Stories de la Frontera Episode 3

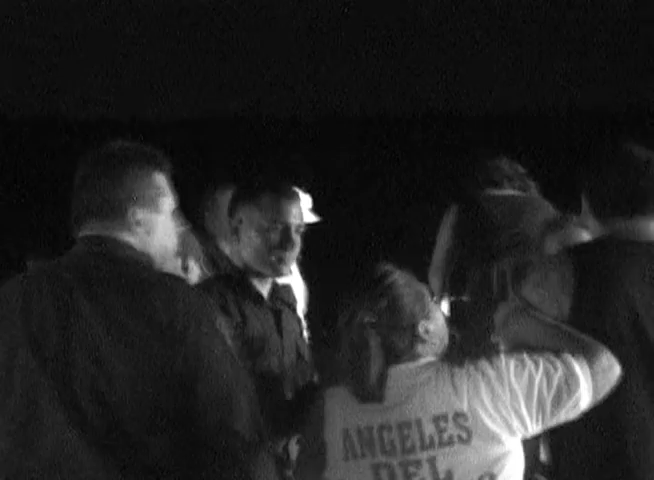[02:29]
According to Jesse Diaz, another anti-Minutemen protester who was there, authorities insisted the girl be driven some 50 miles away to the nearest port of entry.
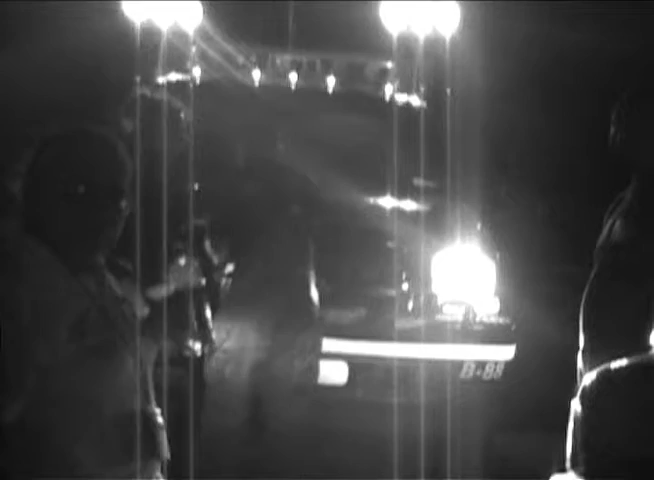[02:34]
As authorities debated among themselves on how to handle the emergency,
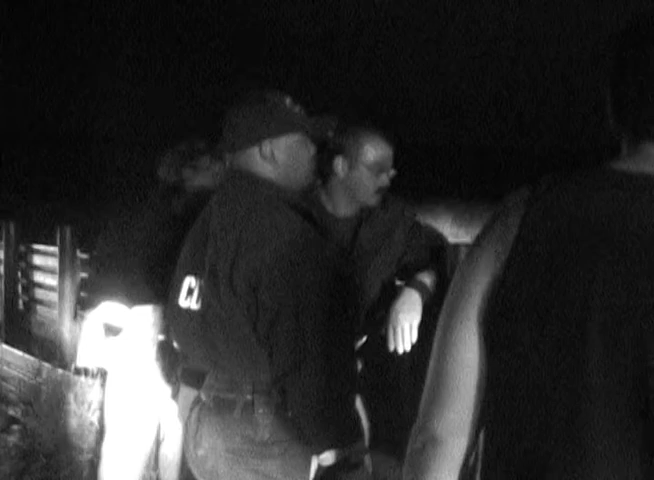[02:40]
Diaz reached over, scooped the girl up in his arms.
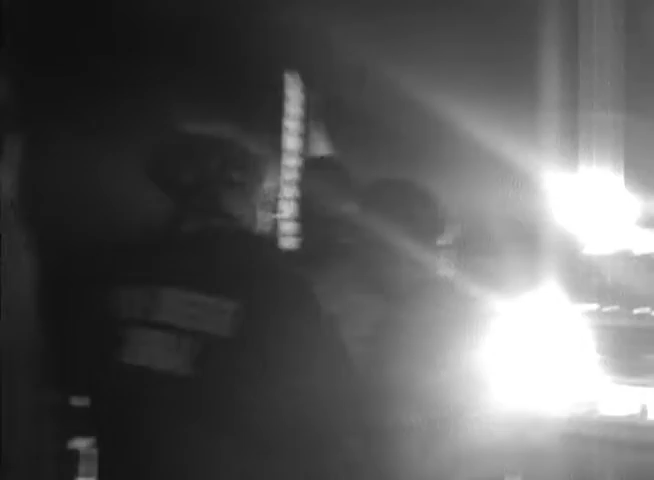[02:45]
I'm holding her, and the migra right here comes close, right up to me, and he pushes me in the back and says, throw her back over. And I told him I wasn't going to throw her over, that she needed medical attention, that she's a neighbor.
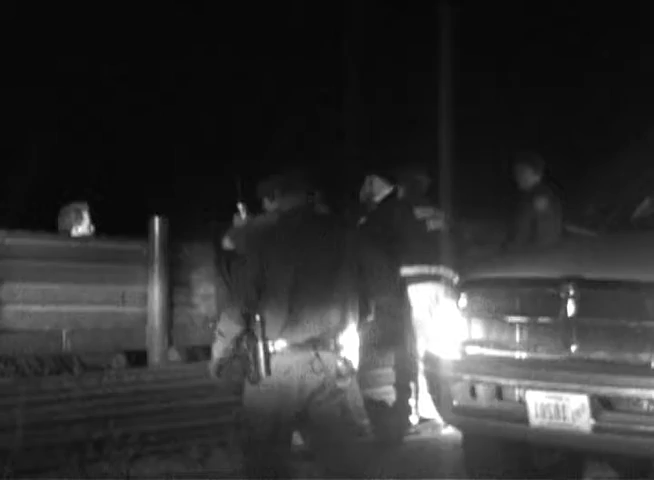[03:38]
And then his two biggest paramedics jumped over. They got her, the stretcher was already here, and they just basically dropped her right into the stretcher.